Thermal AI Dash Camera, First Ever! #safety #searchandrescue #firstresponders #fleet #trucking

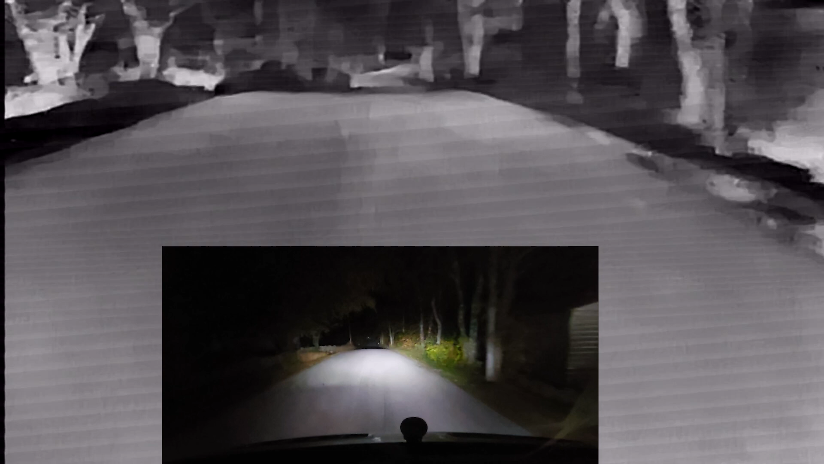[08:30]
The thermal imaging dash cam, this InSight camera is amazing. I am amazed right now. And I have my camera right now on wide-angle lens. And the dash cam is doing such a good job. And I say that not to just buff it up, but I mean, I'm seeing everything so clearly on the actual camera itself.